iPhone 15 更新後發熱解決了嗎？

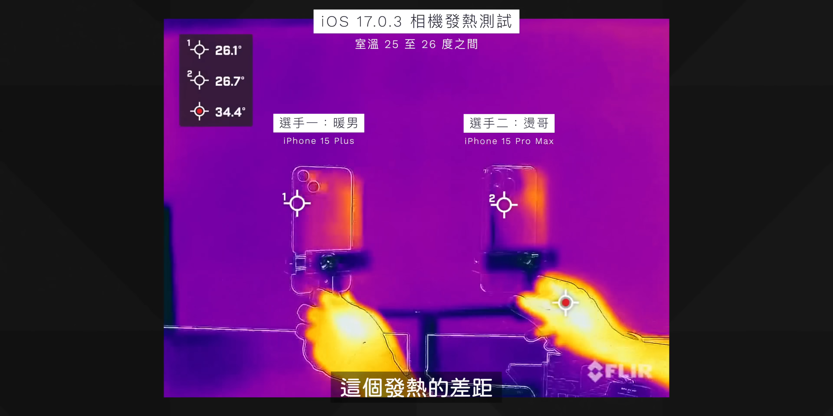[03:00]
距其實跟我們上個版本測到差不多就是這兩支
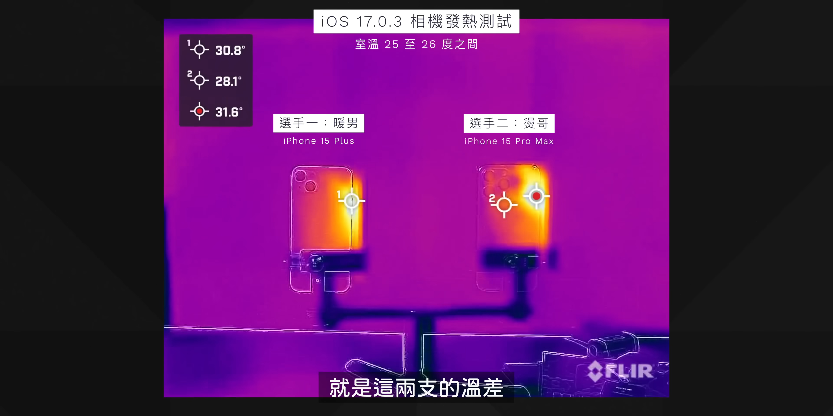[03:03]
的溫差大約都是在2度到3度之間那看你是測正面還是背面到了15
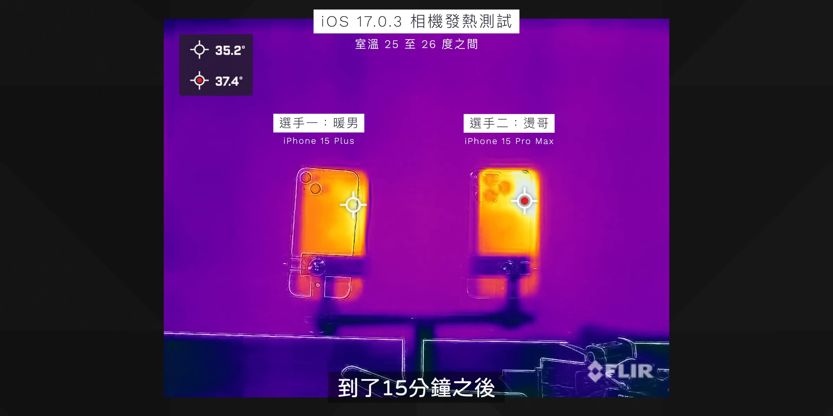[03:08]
分鐘之後其實我們在背面的差距是在2度左右那正面
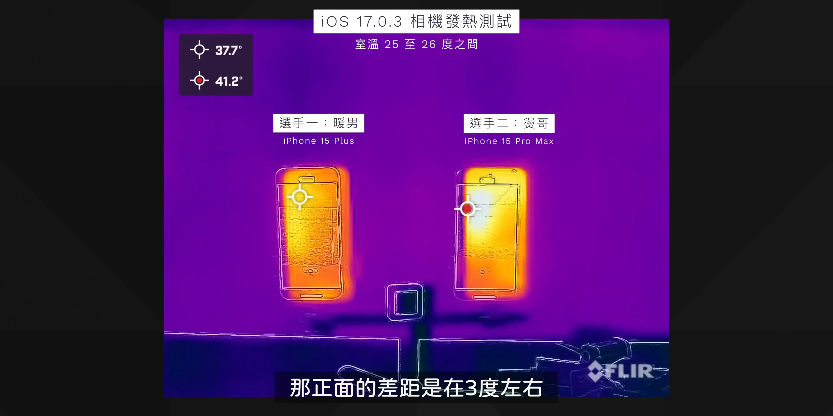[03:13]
的差距是在3度左右那哪一支比較熱應該不用特別去講就是15 Pro Max還是比較
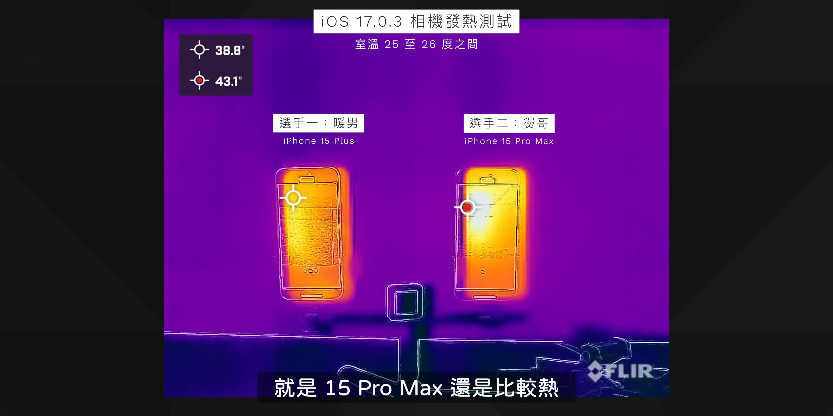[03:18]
熱使用A17 Pro的這一個那後來測試這個相機APP15分鐘之後那我還想說再來加個5分鐘我們來錄4K 60幀看它溫度會升到什麼程度那這邊可以看到最高我們測到標
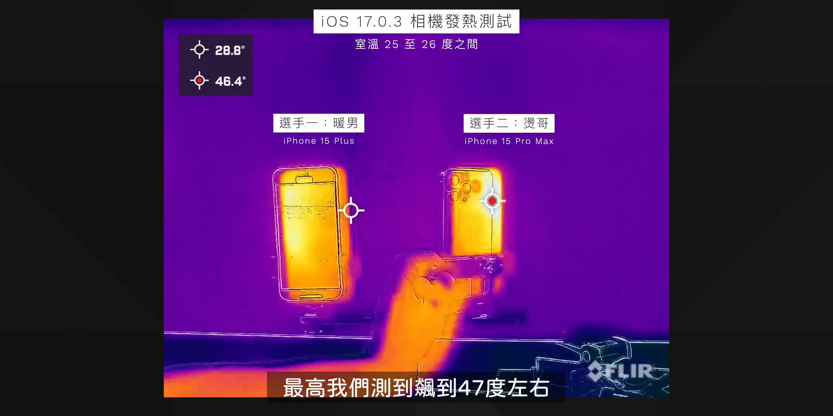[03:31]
到47度左右那這個我們就在5 6分鐘啦後來想說不要燒手機就把它關掉了那這個也是為什麼其實也呼應到我們一開始